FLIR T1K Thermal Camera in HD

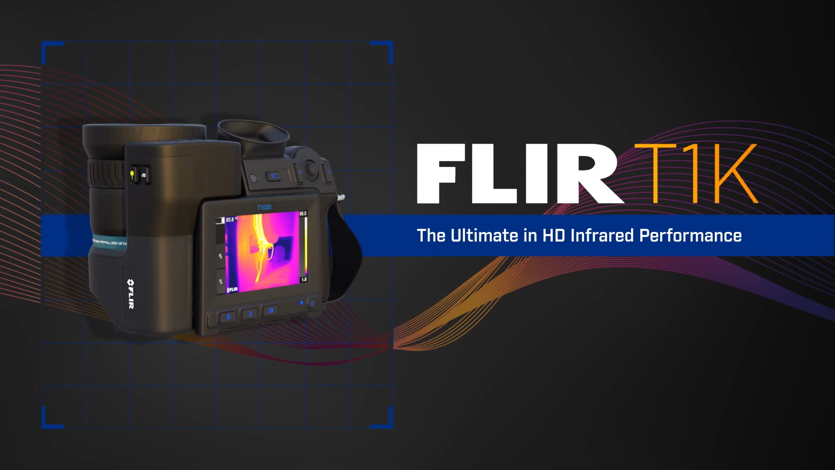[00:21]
our first handheld HD thermal camera designed precisely for your expert critical eye.
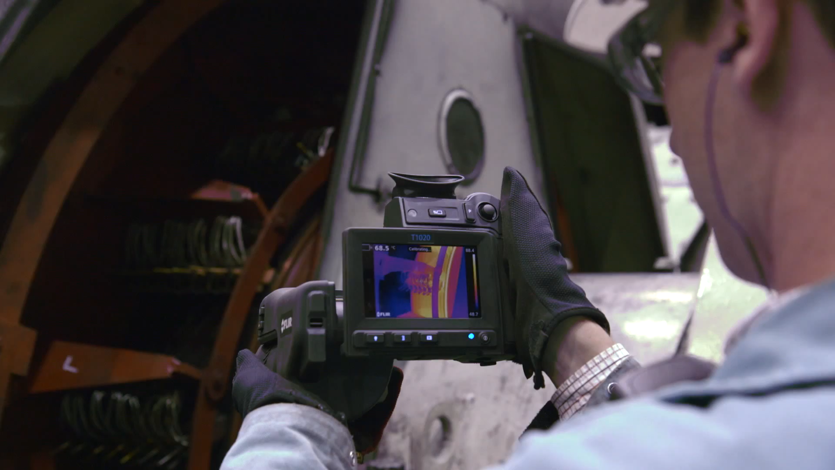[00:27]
Building on 50 years of infrared expertise and innovative industry firsts,
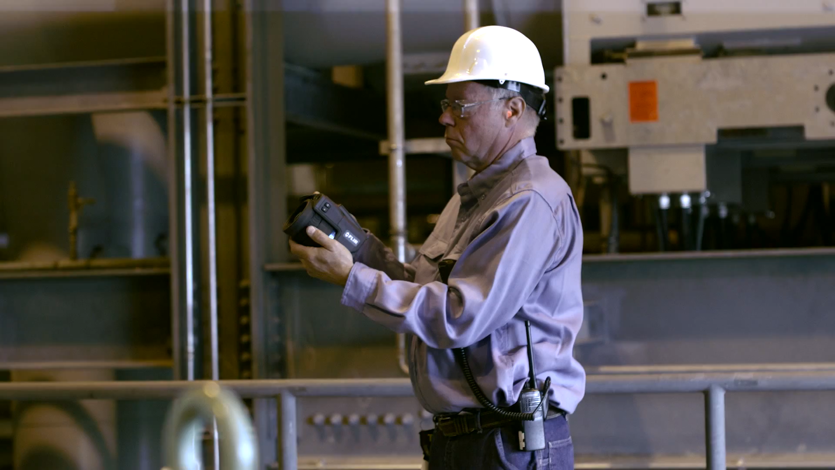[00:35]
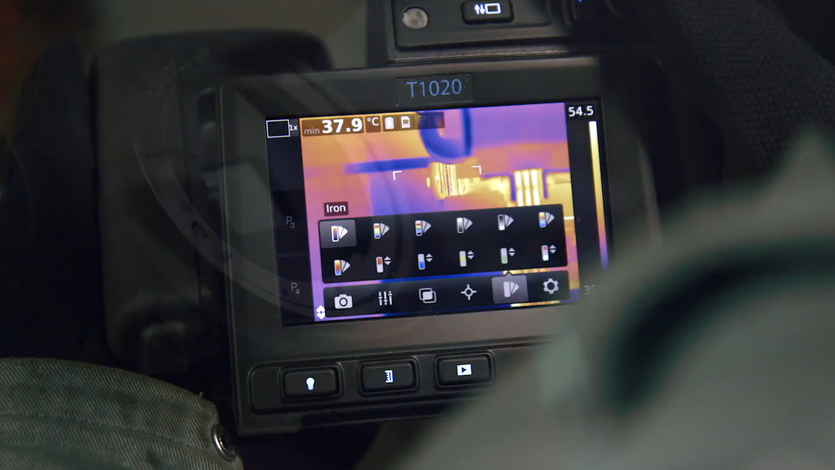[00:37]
On screen: min 37.9°C
the T1K gives you the most versatile set of tools to find heat anomalies quickly and measure them with ultimate accuracy.
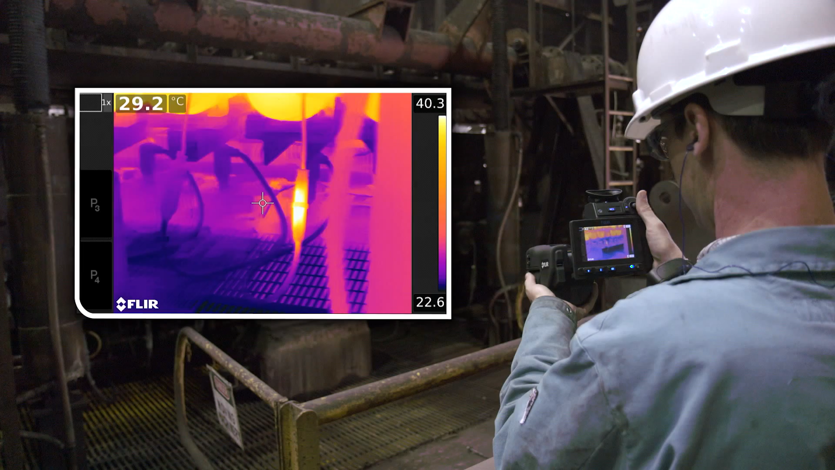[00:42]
On screen: spot 29.2°C
We designed and built our FLIR OSX HDR optics specifically for the T1K.
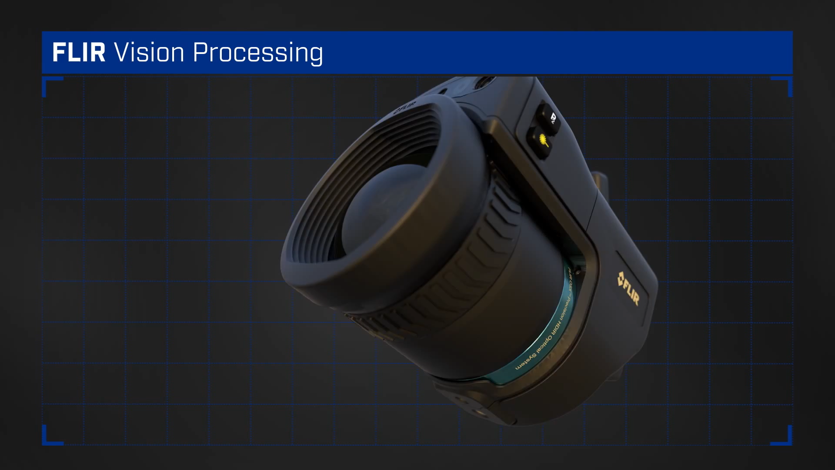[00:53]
Paired with FLIR vision processing and our HD detector, these durable high-quality smart lenses outperform any
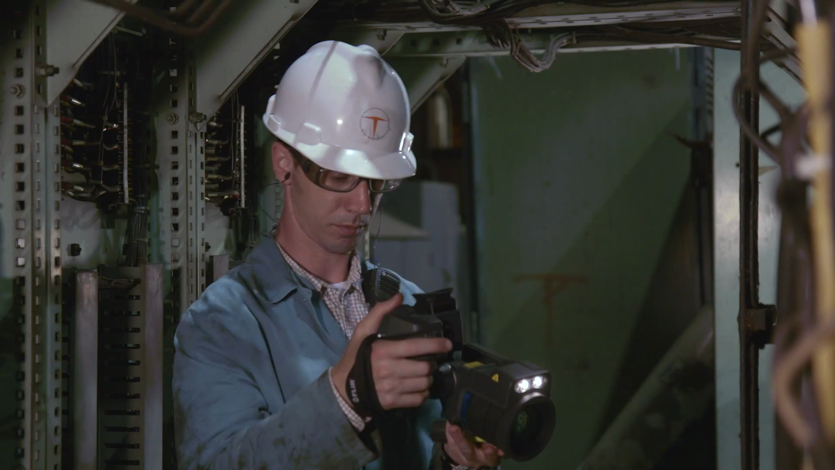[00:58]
optics on the thermal market allowing you to nail temperature measurements on targets
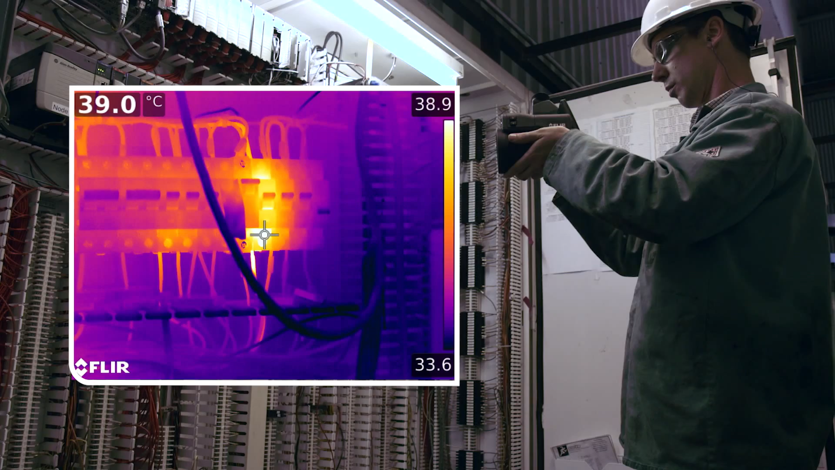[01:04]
On screen: spot 39.0°C
half the size as before or from twice as far away compared to earlier lenses.
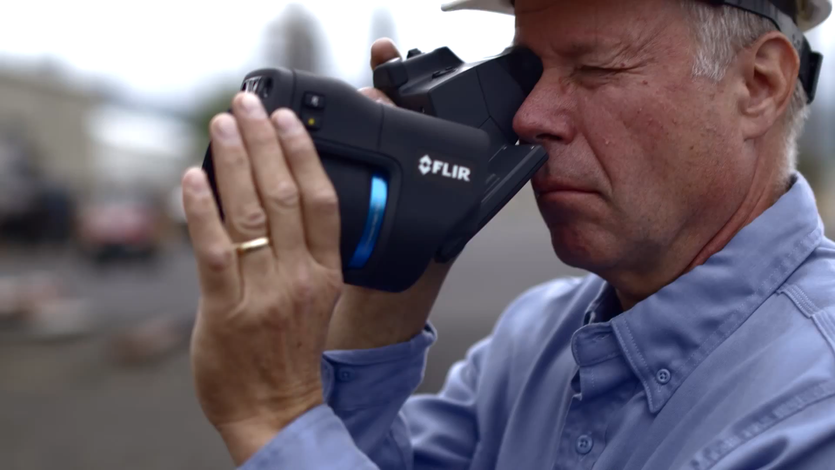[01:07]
Highly calibrated sensors in the camera and lenses work together ensuring
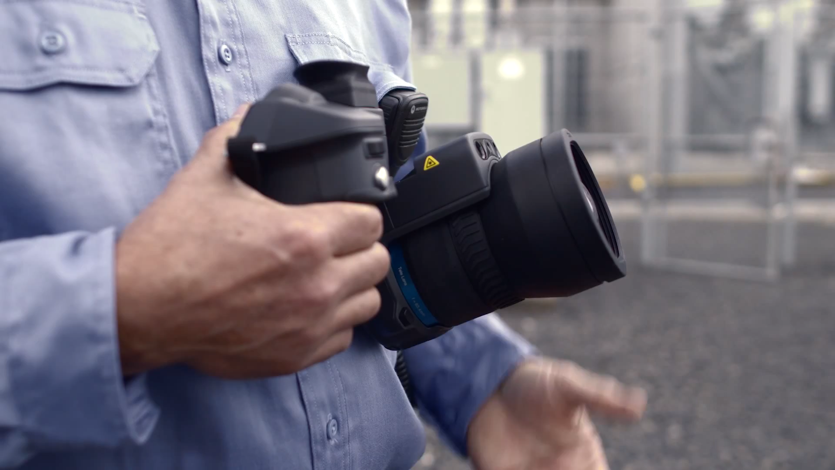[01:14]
your readings stay true even as you move from sweltering heat to a chilly server room. Expect stunning definition and outstanding temperature detail with
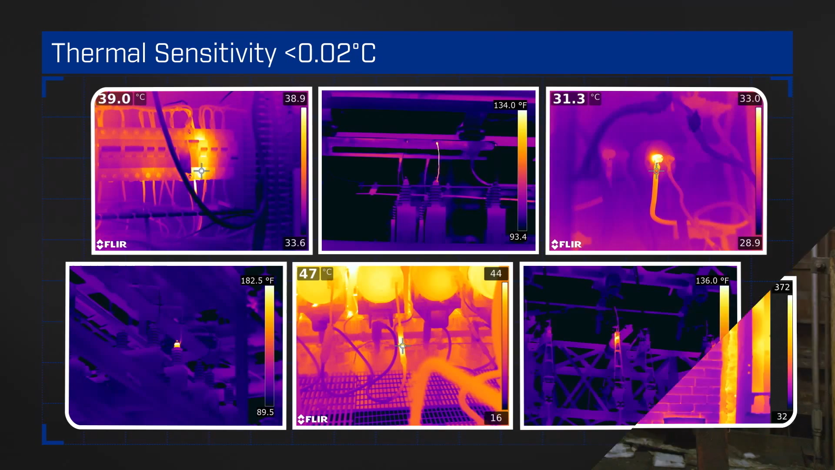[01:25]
a thermal sensitivity two times better than the industry standard.
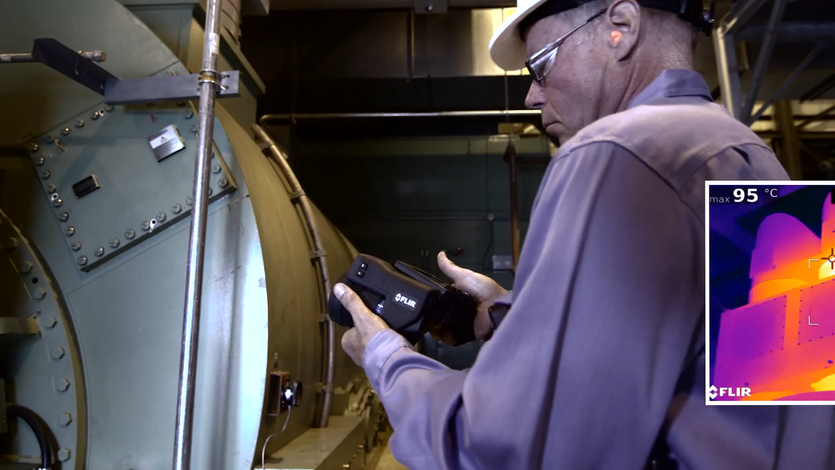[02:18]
On screen: max 95°C
taking the strain out of a day full of intensive inspections. For the sharpest results, the truest temperatures and the most flexibility, the FLIR T1K.